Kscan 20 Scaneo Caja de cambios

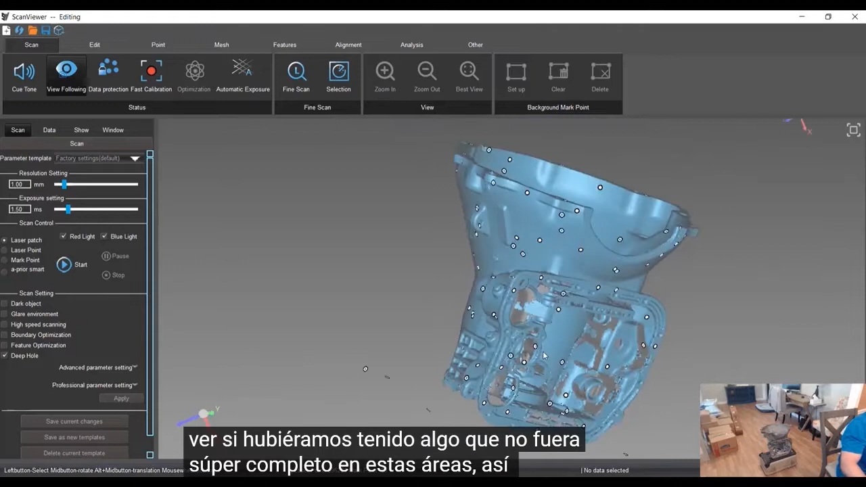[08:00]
at this point i can just i want to add to it just hit start
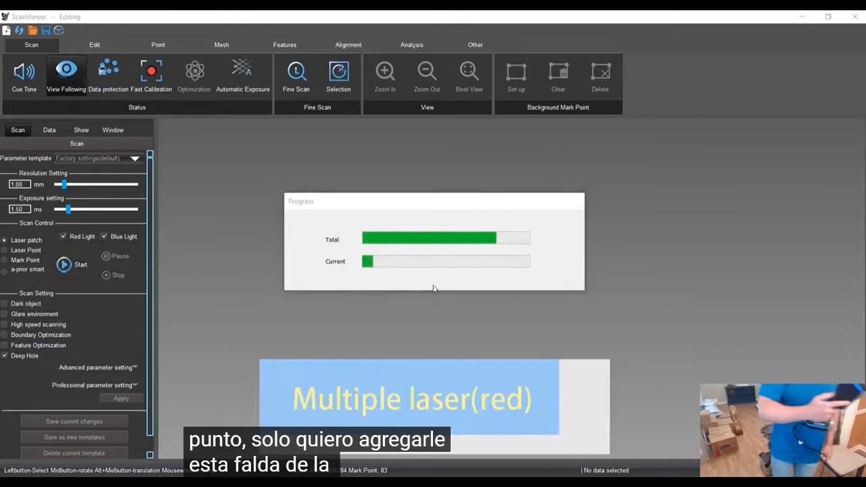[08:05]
jump back into it jump back into it just
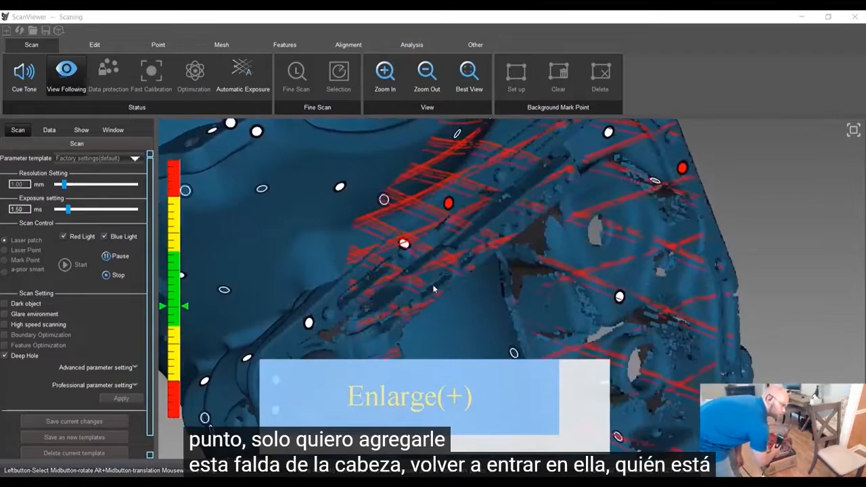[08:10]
add some more data just to be a little more thorough
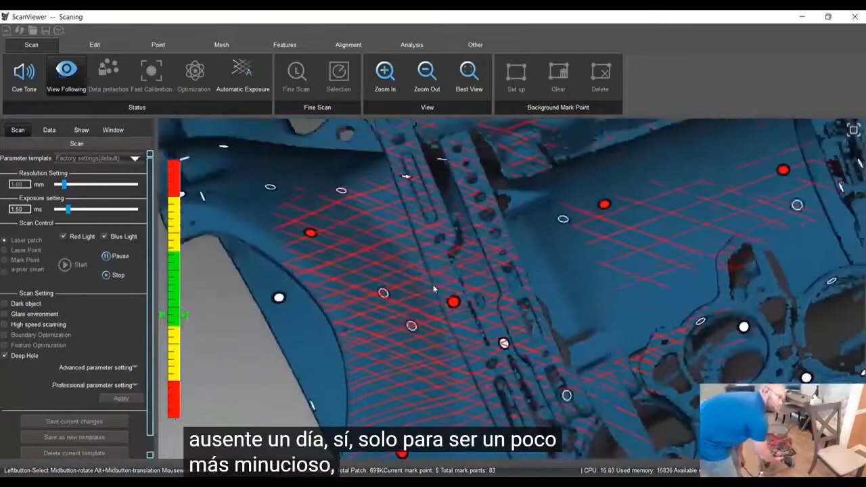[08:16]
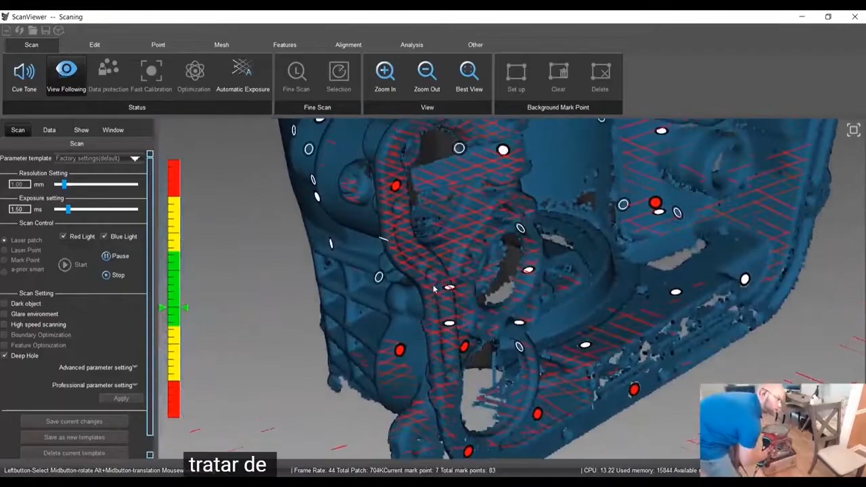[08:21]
try to get those boards a little bit better
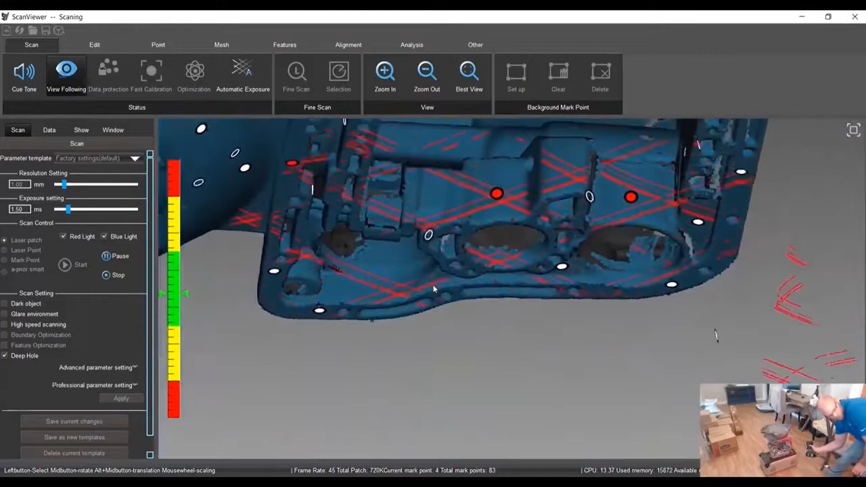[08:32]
if you really want to get those boards better you can switch into that single laser mode
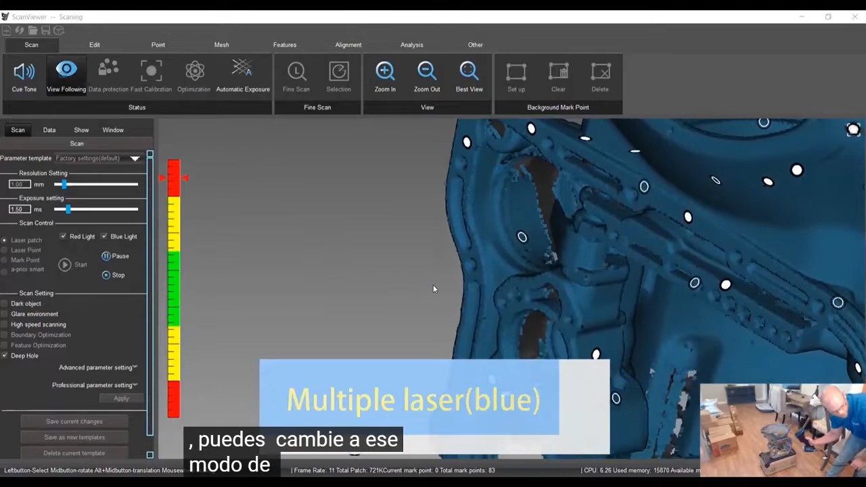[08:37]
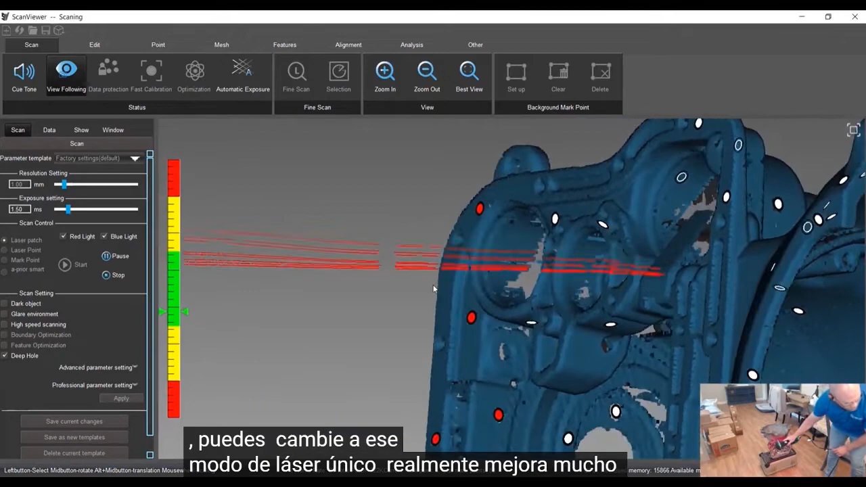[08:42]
really get those board a lot better so you can spend a lot more time on that
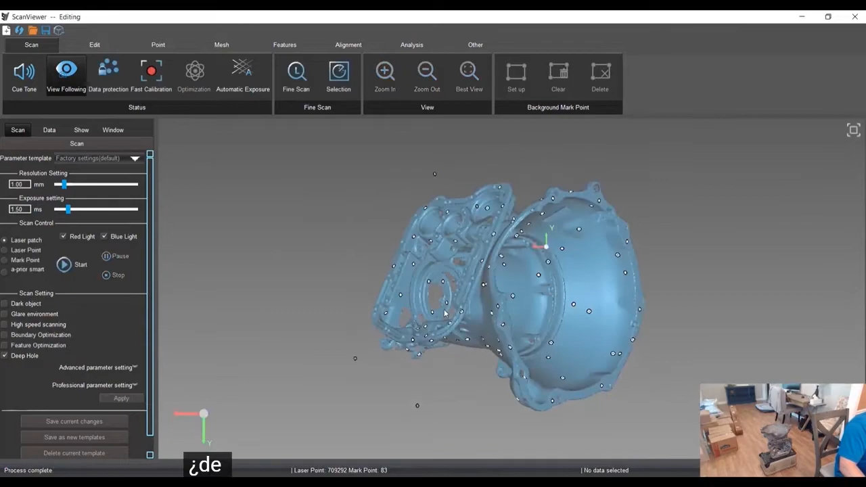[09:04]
just like that it's doing a little bit of filtering of some noise so
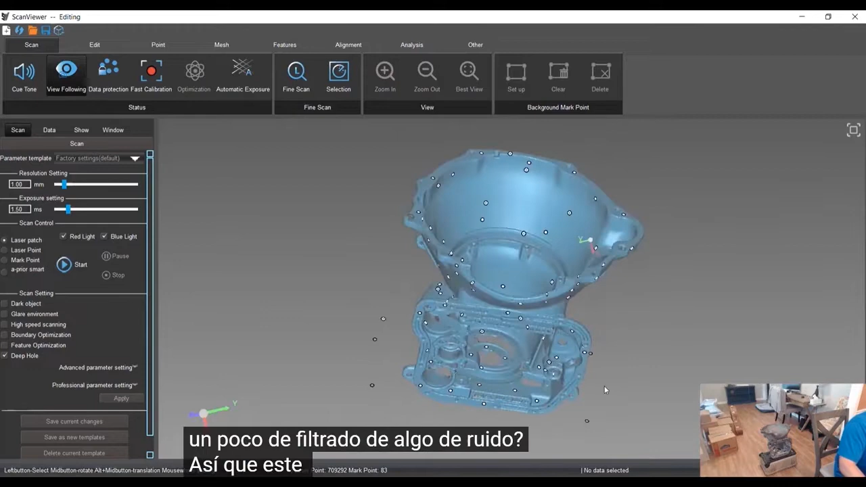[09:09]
this is that second scan so if we want to combine these we'll come over this first one we'll make our reference right click make our reference make the second one our test
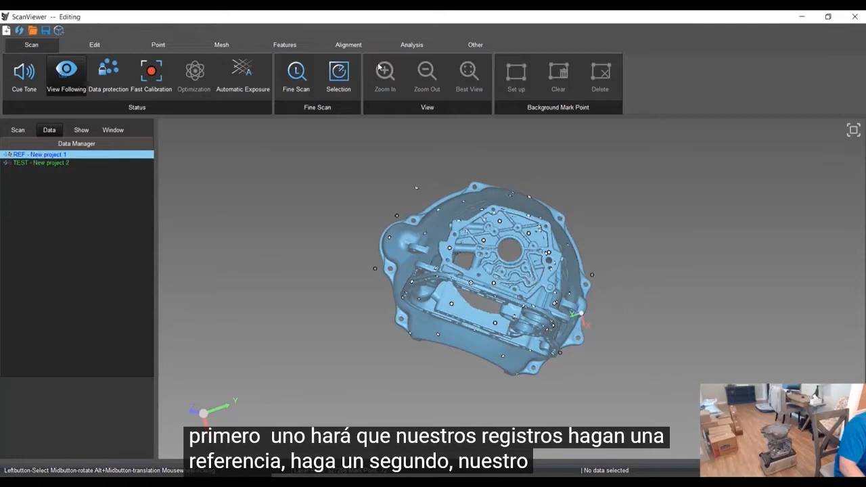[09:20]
jump over to the points tab and do the splicing splicing and the scan text software is we're going to combine scans so we'll just highlight the overlapping
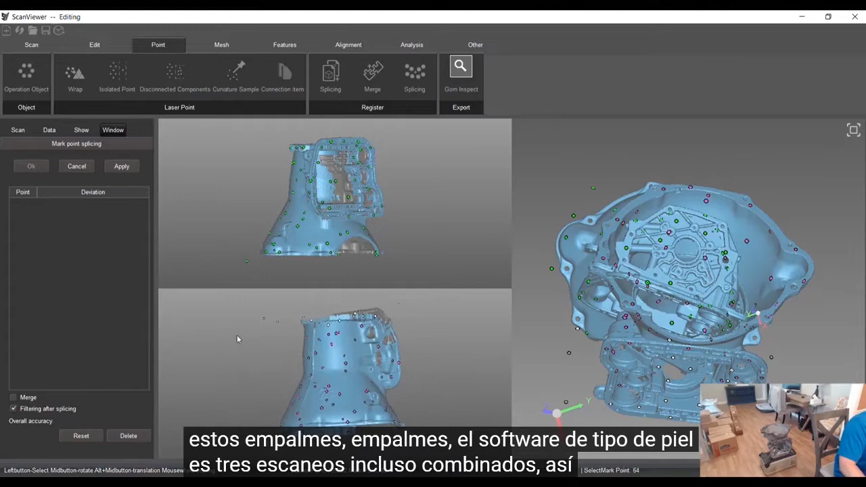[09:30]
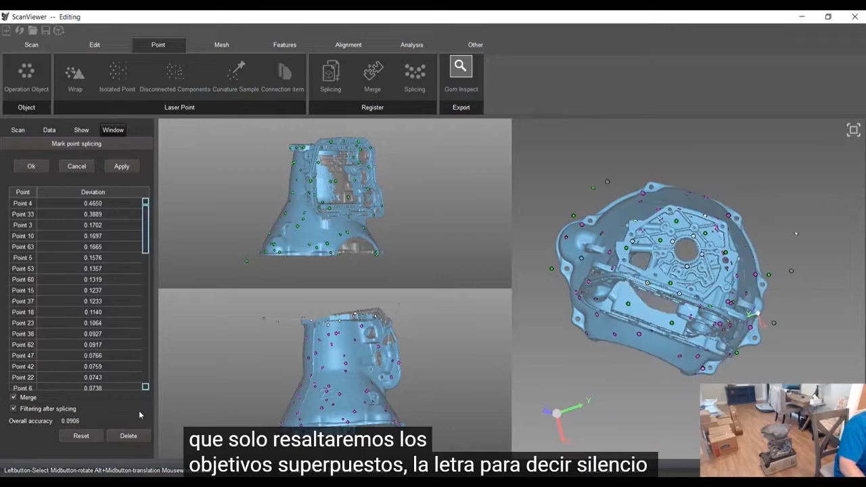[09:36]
targets click merge and apply and then just just as fast as that and the accuracy
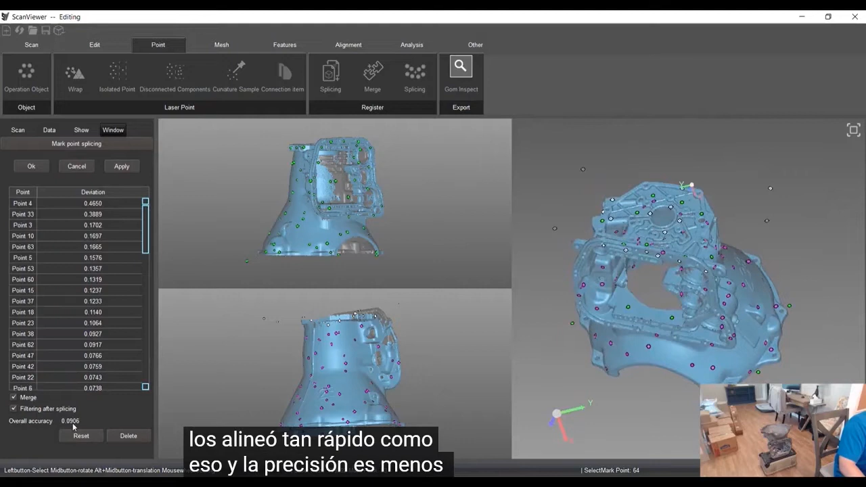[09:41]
is less than a thousandths of a minute uh what is that 90 micron so um less than four thou is what our air stack up is here the
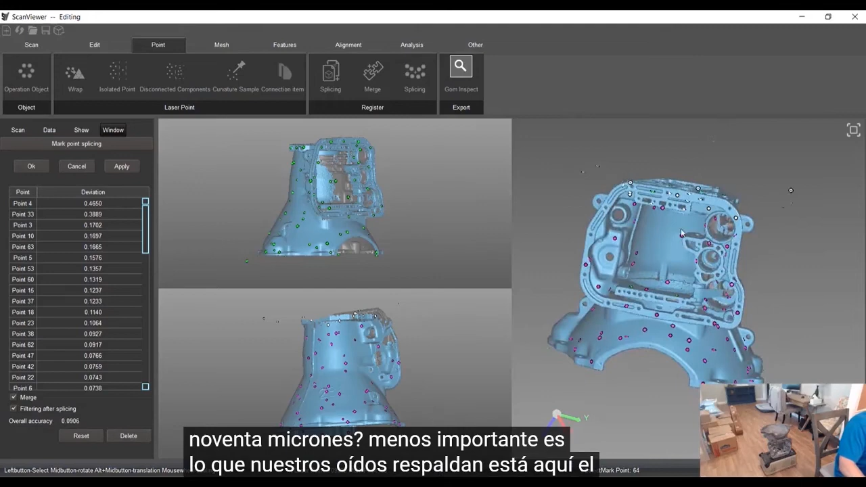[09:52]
target alignment so it's saying okay so it's going to do it's
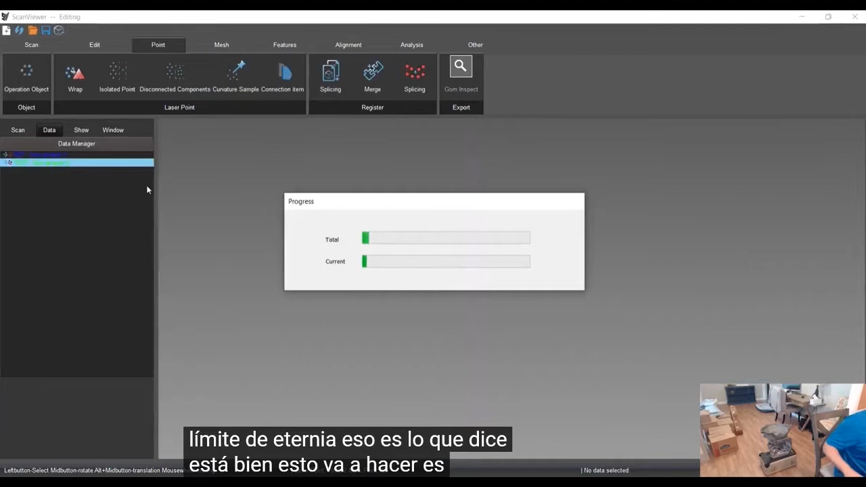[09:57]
going to merge those two together until one and then we'll the next step we'll do one step
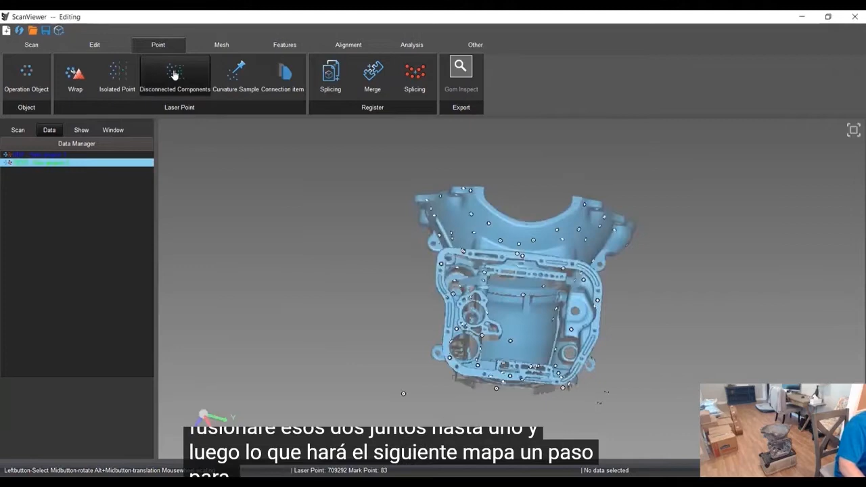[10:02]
to clean up the mesh to eliminate any floaters do this
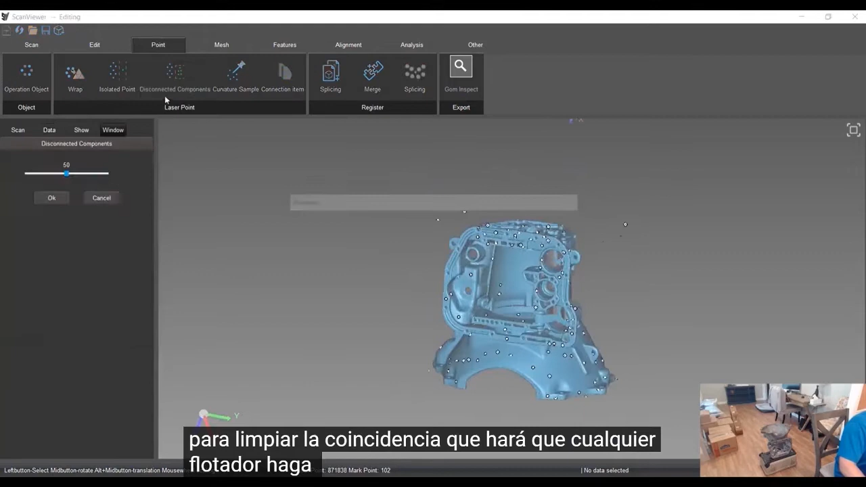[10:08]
disconnect your components that's going to identify any floating noise we
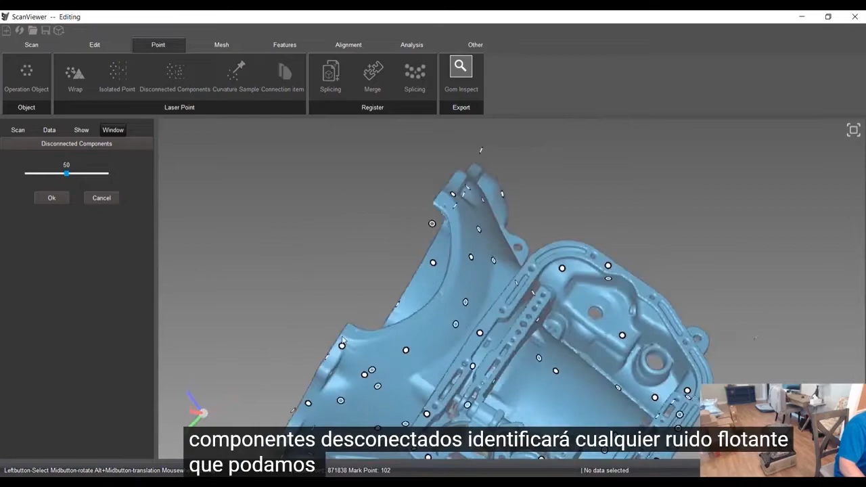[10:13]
might have in here this is the back of some of those so we can delete those if we want
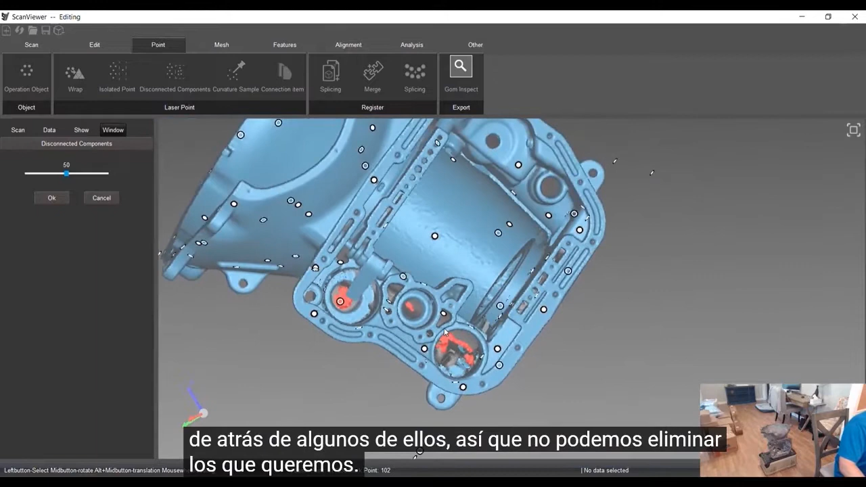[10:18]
we can take control if we want to keep that and delete the rest okay
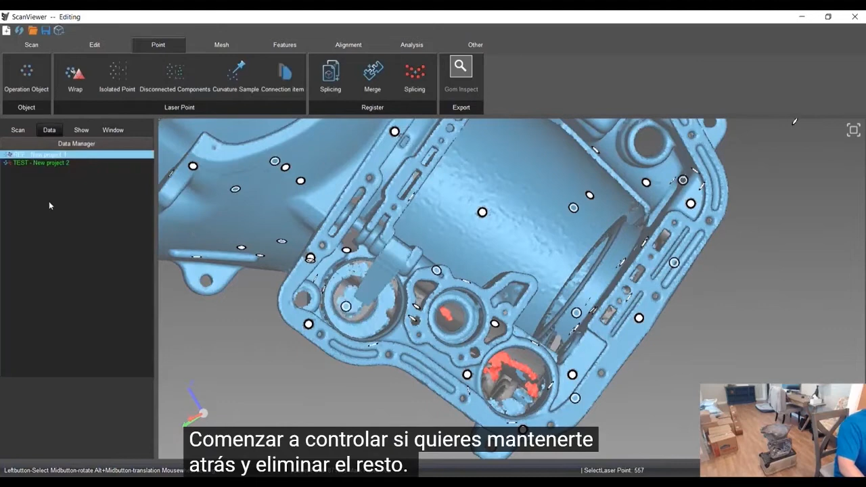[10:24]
just clean it up a little bit and we'll jump in wrap
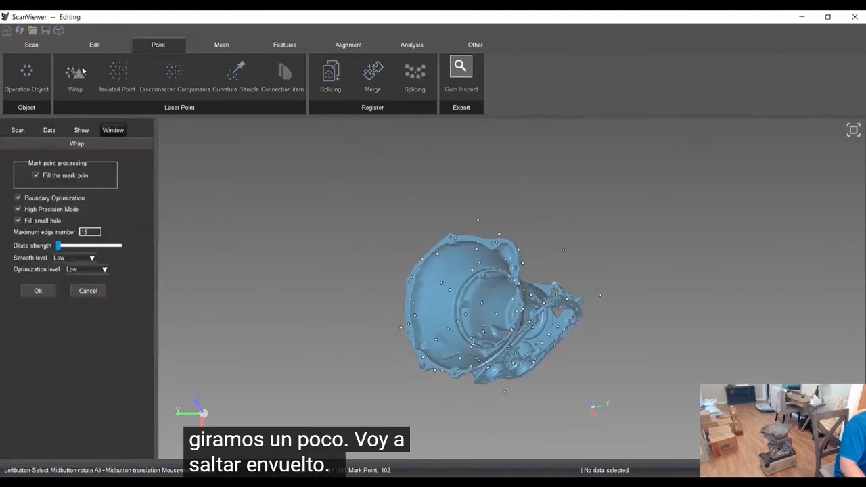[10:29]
is the meshing step leave everything at the default and then let it crash